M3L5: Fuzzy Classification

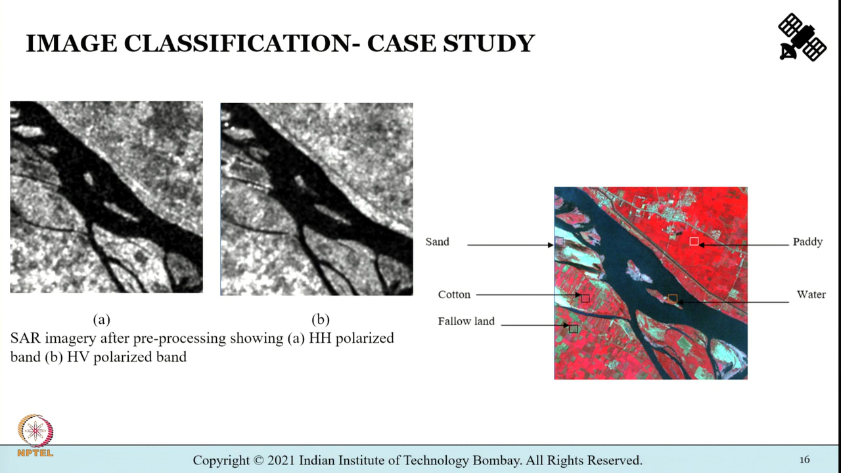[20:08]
So what you see here are the same study regions which were shown as part of the previous lecture.